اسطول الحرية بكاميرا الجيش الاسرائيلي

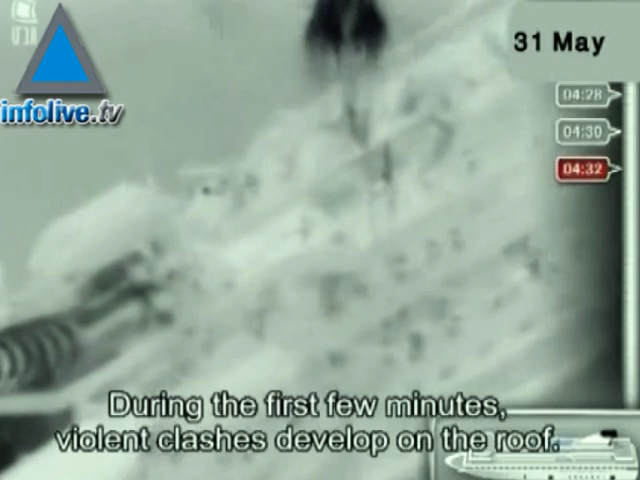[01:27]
במהלך הדקות הראשונות מתפתח עימות אלים על הגג.
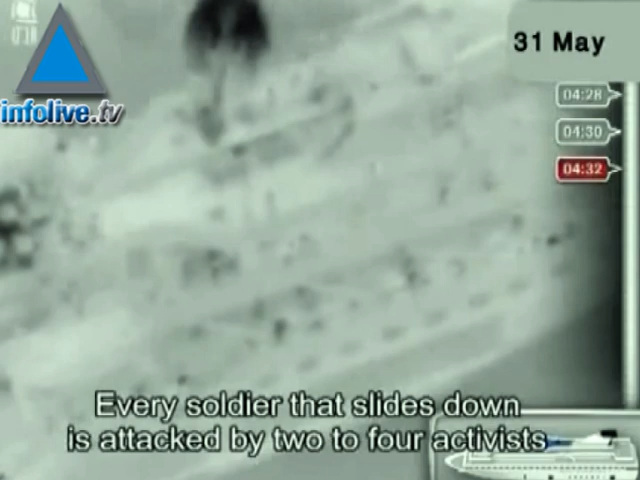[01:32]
כל חייל שגולש מותקף על כל מידי שניים עד ארבעה פעילים, המשתמשים בסכינים, במוטות ברזל ובגרזנים.